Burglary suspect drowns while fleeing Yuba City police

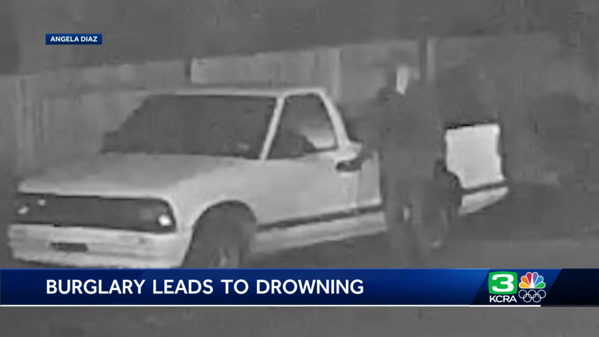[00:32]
After filing a police report, the family waited to hear from detectives. That call came nearly a week later. The vehicle was found and they tried to pull the vehicle over. She says police told them Thursday their white pickup truck had been used to commit several crimes, including using it to steal the coin machine from Coin Up Laundry just after 6 a.m.